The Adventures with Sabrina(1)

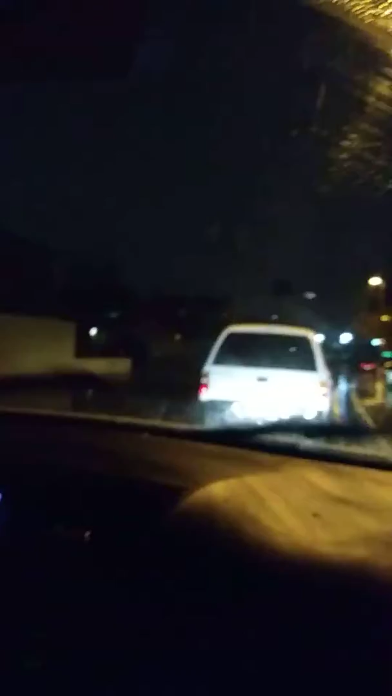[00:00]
right wait a minute we pulling up and I'm talking about at her house we are not at her house but do you guys see the snow do you really see the snow hitting oh this is gorgeous people look at that get out and take a picture it's harder to see in the car in the windshield like little flaky flakies
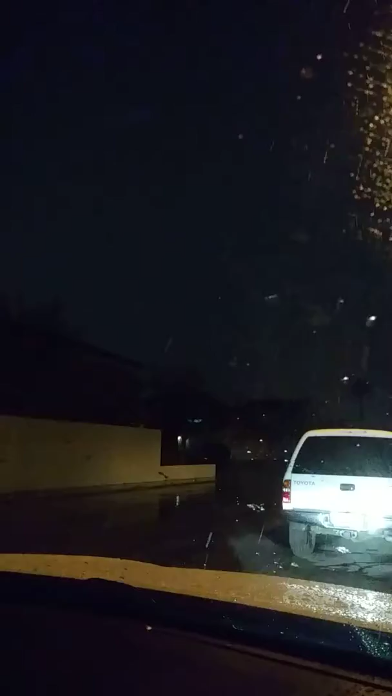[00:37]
it's snowing where's my keys to her house
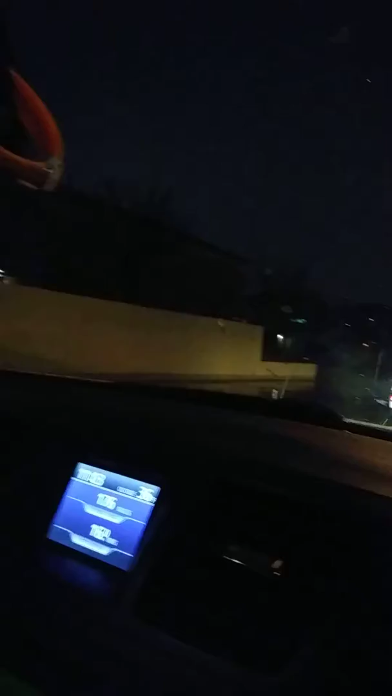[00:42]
so ladies and gentlemen she might have to drive all the way back she got lucky let's delete that part it is snowing it is not raining it is snowing oh hold on you don't leave this here